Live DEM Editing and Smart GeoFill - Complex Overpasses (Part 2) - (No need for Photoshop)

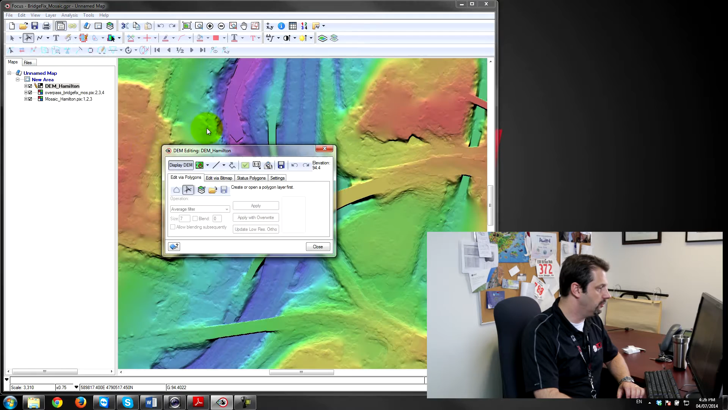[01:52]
changes that we made to the DEM have been applied if I zoom in a little bit here you can see that those road average filters and the opposite ends fill for underlying road
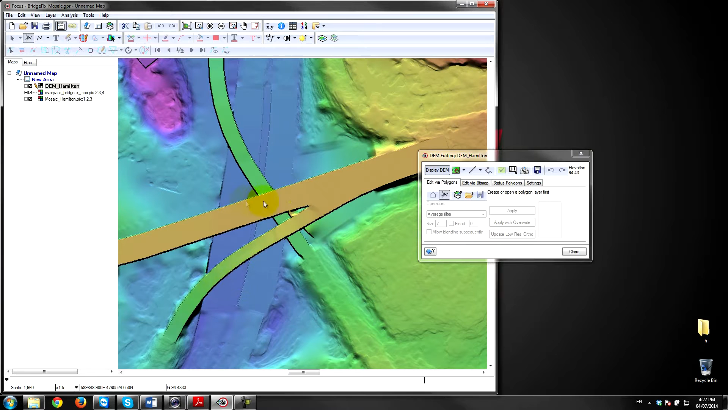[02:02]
and for the three different layers are all have all been applied and so now if I switch to the if I switch to the actual ortho